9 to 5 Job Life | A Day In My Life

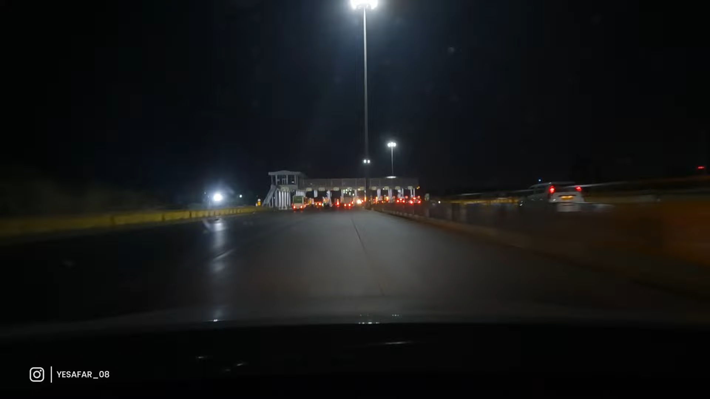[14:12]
सो गाइस इसी के साथ मैं वाशी वाले टोल प्लाजा पे पहुंच चुका हूं,
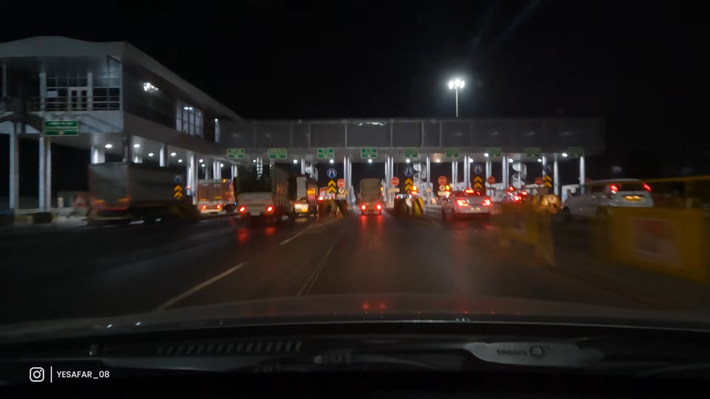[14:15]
और यहाँ से भी 20 मिनट लगेंगे मुझे पनवेल पहुँचने के लिए। और अब गंदी वाली नींद आ रही है भाई, सच्ची बता रहा हूँ, अब गंदी वाली नींद आ रही है। तो अभी घर पे जाएंगे और बिना सोचे समझे आराम से सो जाएंगे।